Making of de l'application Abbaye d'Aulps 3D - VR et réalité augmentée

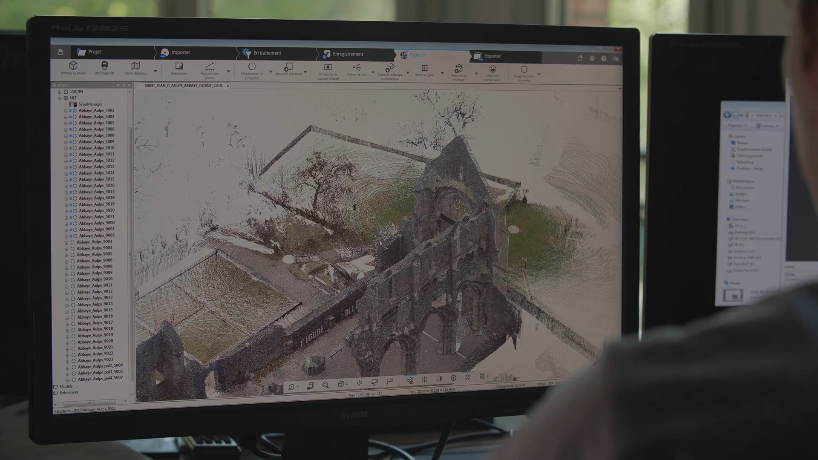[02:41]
Pour réaliser l'application de l'abbaye de Saint-Jean-d'Eau, Art Graphique et Patrimoine a procédé à un relevé 3D de l'ensemble du site, à l'aide de techniques lasergrammétriques et de prises de vue photographiques.